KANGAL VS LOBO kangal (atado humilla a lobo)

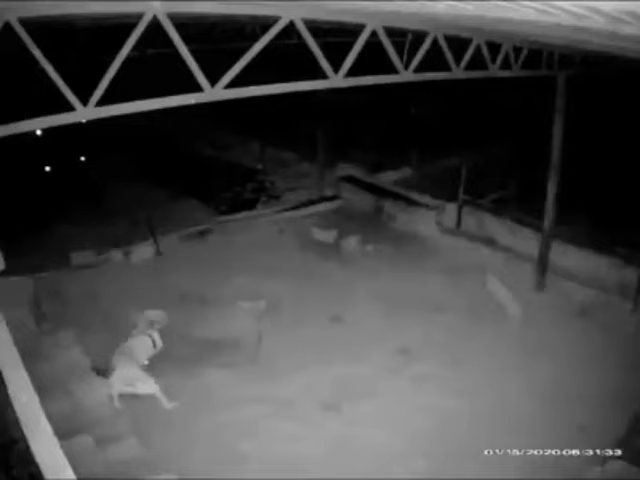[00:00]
En este vídeo veremos como un cangal atado ataca a un lobo que quería comer un pequeño gato, sin más preámbulo empecemos.